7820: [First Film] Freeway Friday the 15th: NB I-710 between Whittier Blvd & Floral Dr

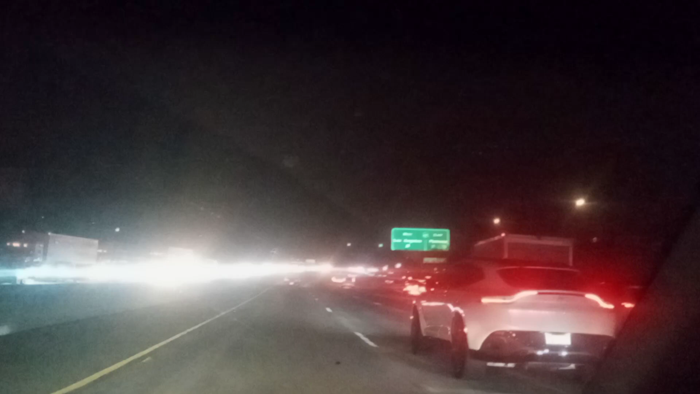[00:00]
The first film is the last right to get this connector to the 60 West. First film. Sony A20. The standard train from 1967. Filming this. You can see the sign.